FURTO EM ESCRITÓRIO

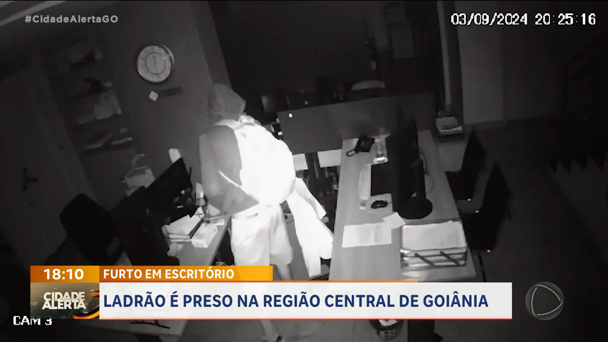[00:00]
Reparem na facilidade e na calma dos criminosos para pular a grade e invadir o escritório de advocacia, no setor sul em Goiânia.
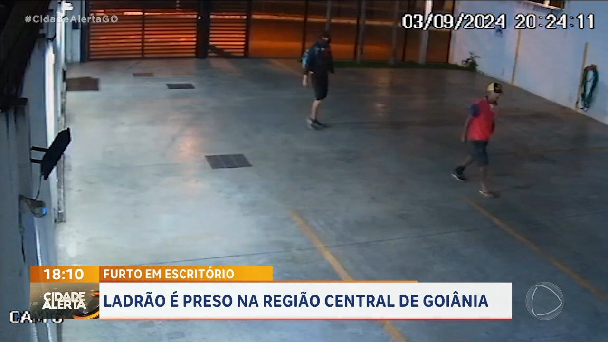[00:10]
Inicialmente, dois homens aparecem na imagem. Eles entram no local e, com a ajuda de um isqueiro, visualizam o que há de valor,
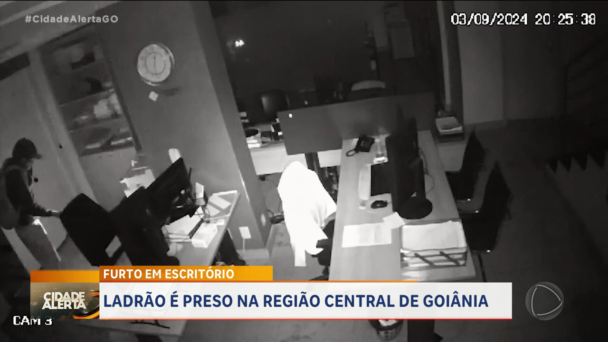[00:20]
como computadores e outros aparelhos eletrônicos. Após praticarem o crime, outro indivíduo entra em cena.
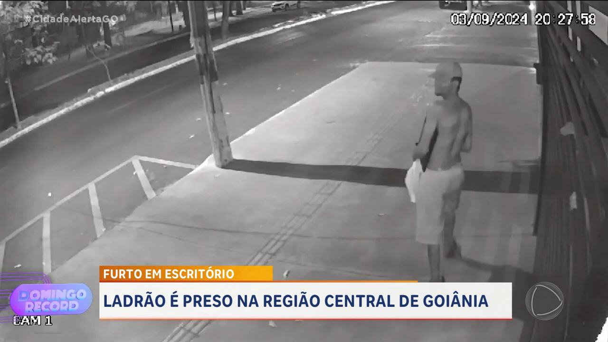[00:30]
Ele está do lado de fora, pega os produtos furtados e vai embora. O crime ocorreu na noite da última terça-feira, dia 3 de setembro.